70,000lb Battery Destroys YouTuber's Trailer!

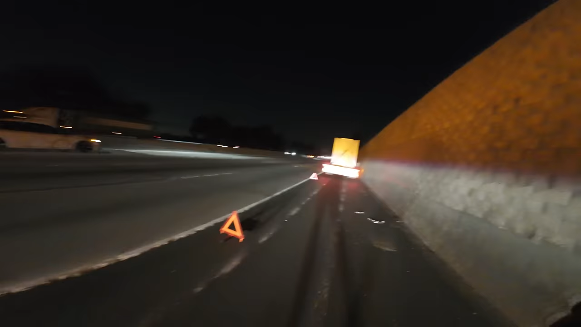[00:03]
We have it looks like one of those lithium batteries off of the 605 in Telegraph.